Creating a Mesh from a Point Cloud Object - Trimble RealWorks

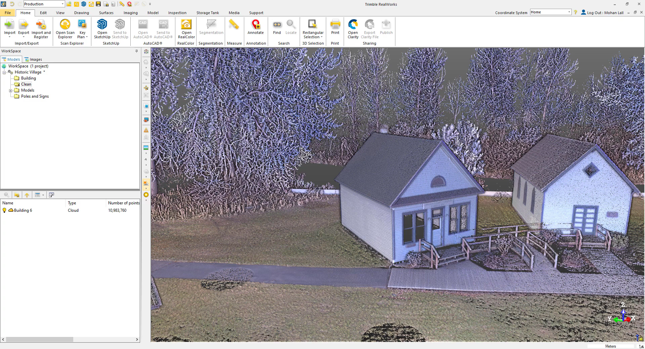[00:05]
For this example, we'll be using this little house.
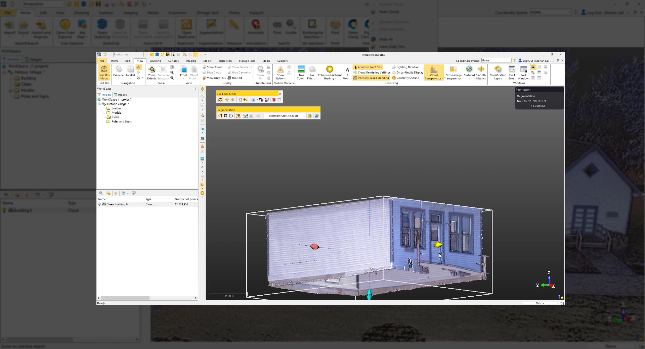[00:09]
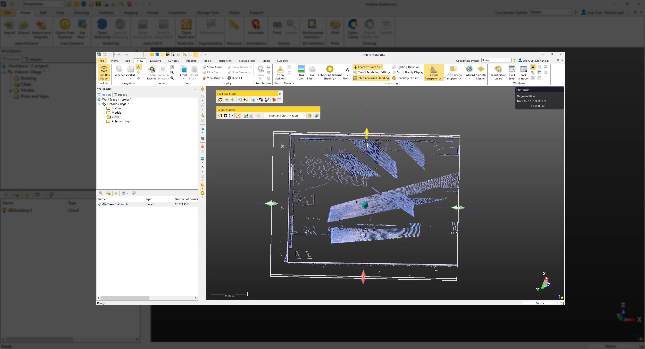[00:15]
If you haven't watched that tutorial, or if you're unfamiliar with cleaning point clouds, I encourage you to watch it first.
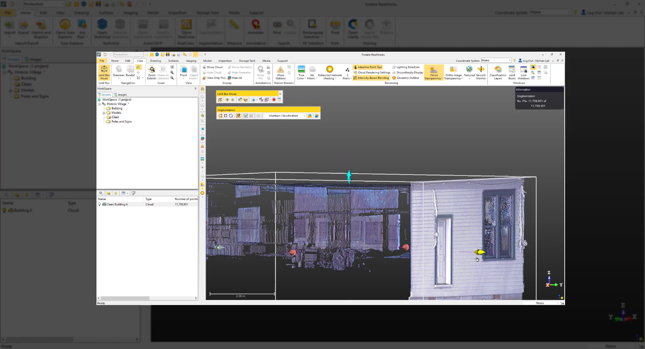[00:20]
Let's create a copy of the house and rename that to Mesh Building 6.
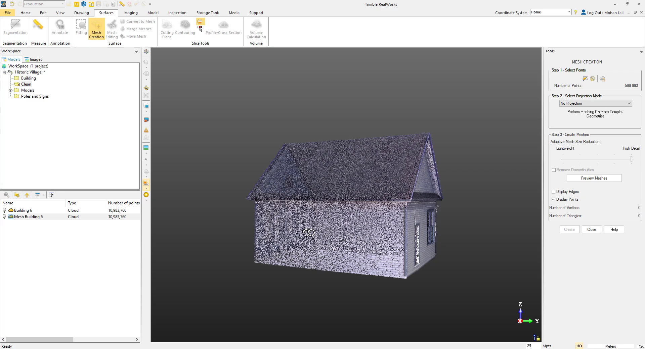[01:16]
Next, we'll move on to the Projection options. For this, we'll choose No Projection. This will allow us to take care of the complex shape of the house. You could also adjust the Reduction slider, but since we've downsampled the cloud, this won't be necessary.
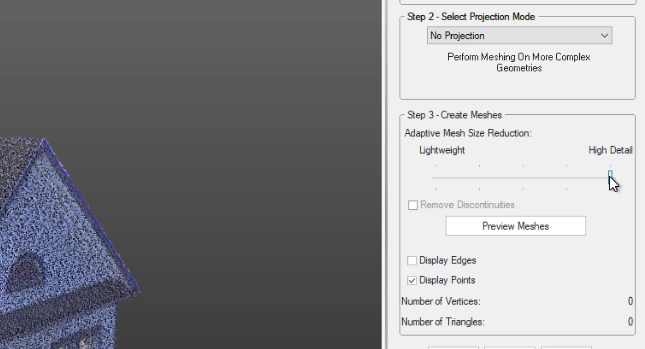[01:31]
Let's go ahead and preview our mesh.
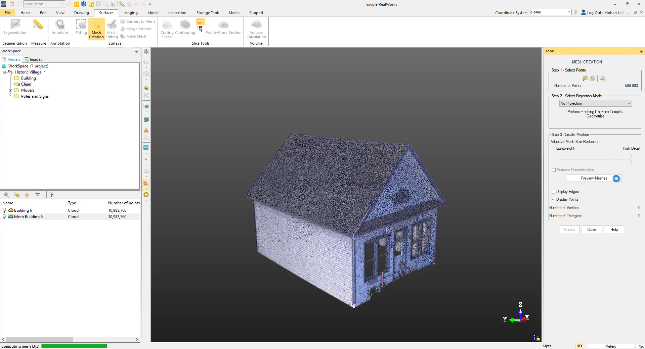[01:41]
Most of the detail has been retained, including the siding and the details on the door. If you're not happy with the results,
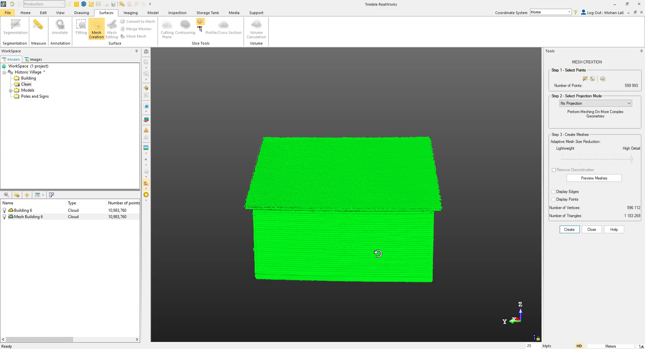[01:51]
you can always undo this step and adjust the downsampling option and try again. I think in this case it looks good.
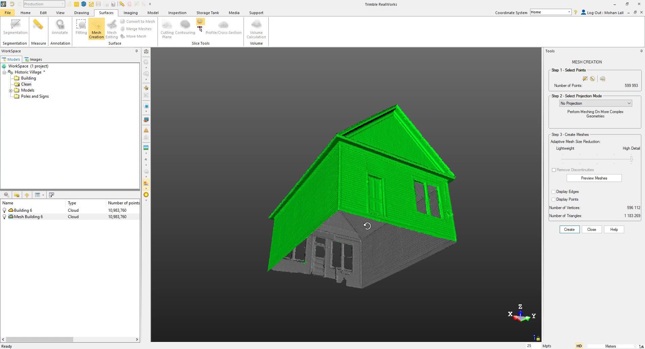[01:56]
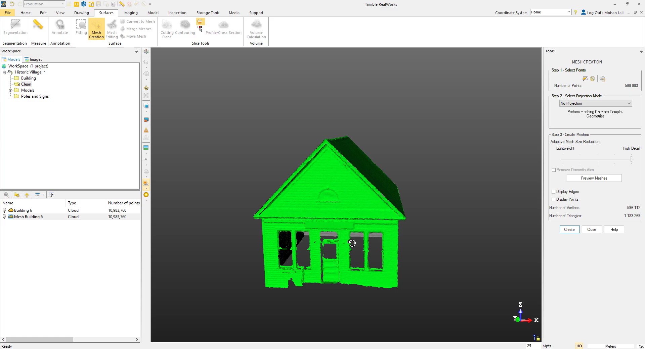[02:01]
Once we're happy, we can create and then close the tool. And that's how you create a detailed 3D mesh of a building in Trimble Realworks. In the final tutorial of this series, we'll take a quick look at how we can edit our mesh and texturize it. If this tutorial helped you, be sure to like and subscribe for more Realworks content.